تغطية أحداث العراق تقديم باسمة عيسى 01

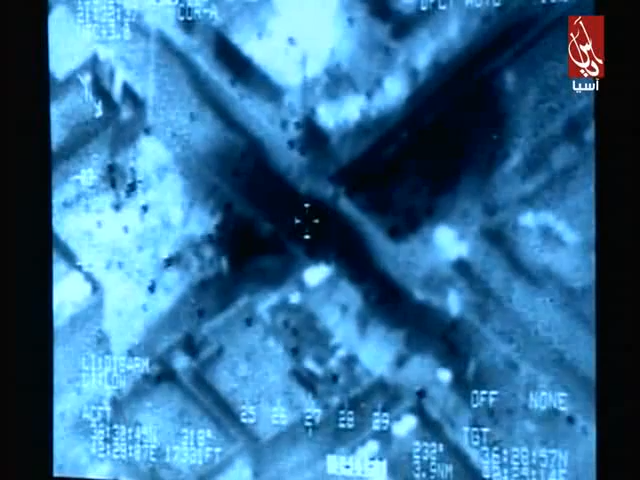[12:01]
تفصيلي على الخريطة لقاسم عطى الناطق باسم القوات المسلحة العراقية وهو يعني يظهر الضربات التي نفتها سلاح الجو العراقي ضد العناصر الإرهابية تظهر مصفات بيجي
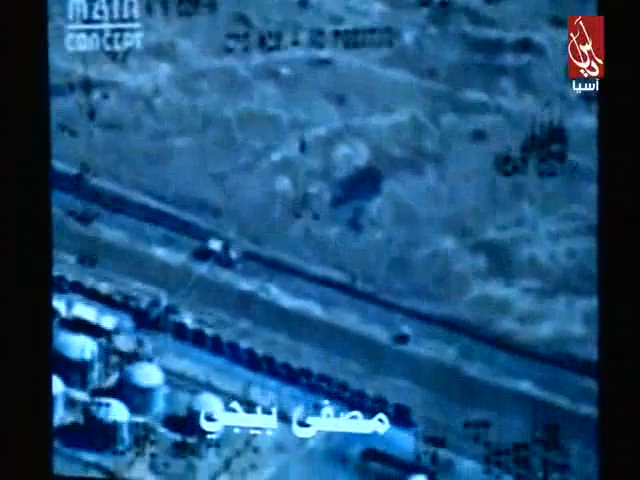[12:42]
صلاح الدين وكذلك قيادة عمليات النخبة من جهاز مكافحة الإرهاب
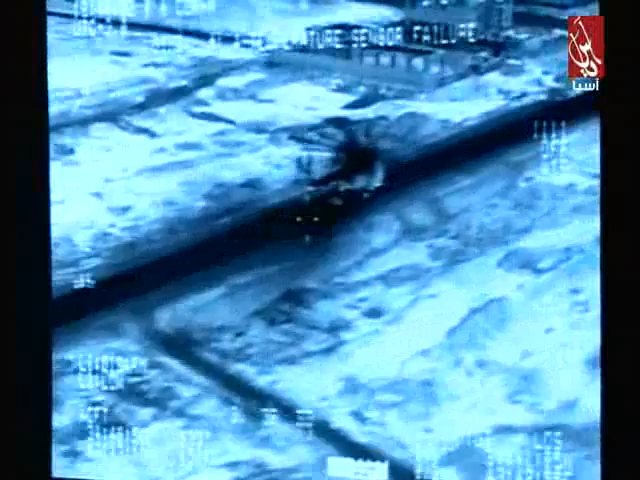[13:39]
الإرهابيون سيطرتهم عليها ولكن الصورة تظهر عكس ذلك تماما تظهر حقيقة ما يحدث